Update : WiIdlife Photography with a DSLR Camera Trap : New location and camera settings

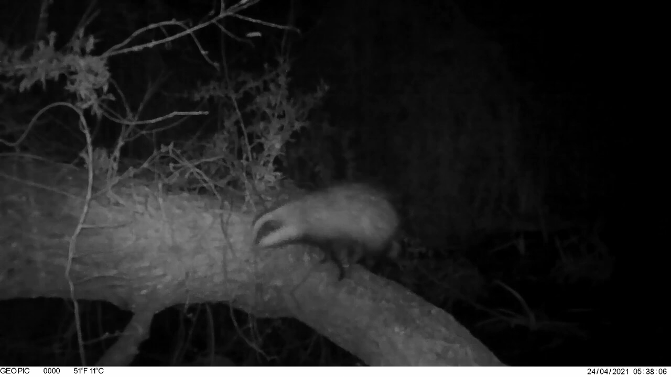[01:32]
And there's a few, good few, with the Beech Marten.
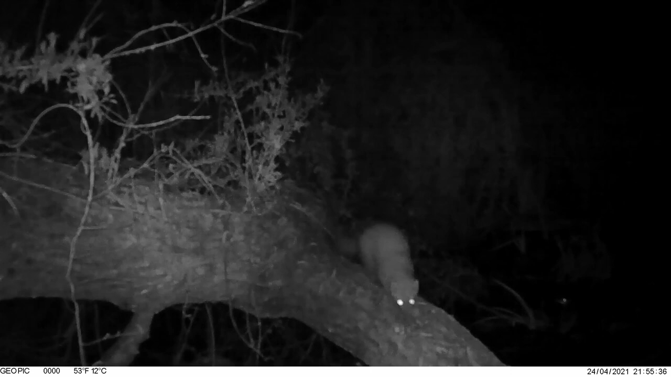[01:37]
So that's a really positive thing. I'm still not entirely convinced about leaving it here, about how I'm going to set it up,